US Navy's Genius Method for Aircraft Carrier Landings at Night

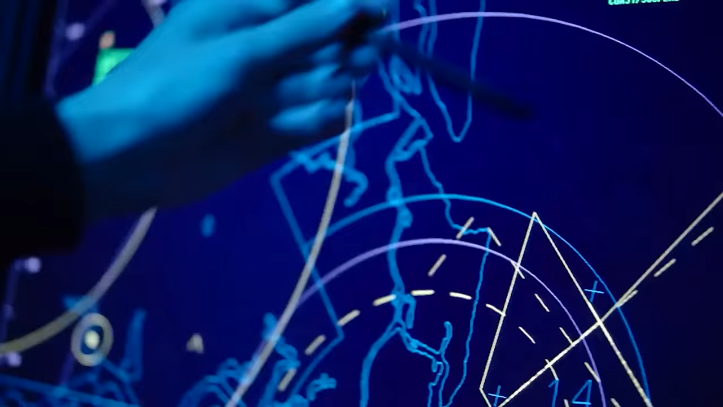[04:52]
Air Ops serves as the nerve center of night flying operations on the aircraft carrier,
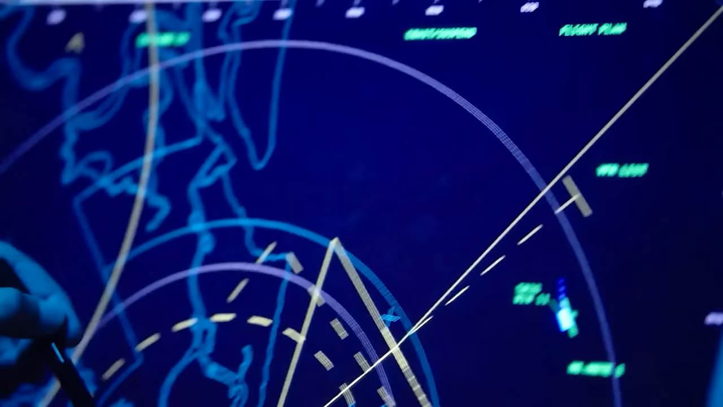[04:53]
tracking all planes launched and about to recover on two status boards.